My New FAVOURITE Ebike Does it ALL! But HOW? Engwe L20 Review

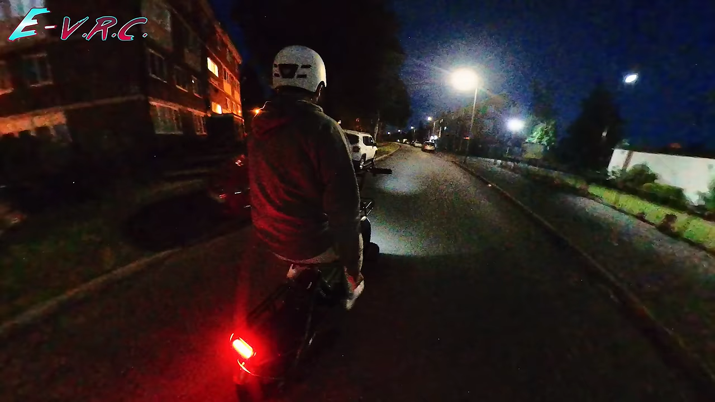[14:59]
That said, the front and rear lights have a decent strength, and as usual, the backlight is also a brake light.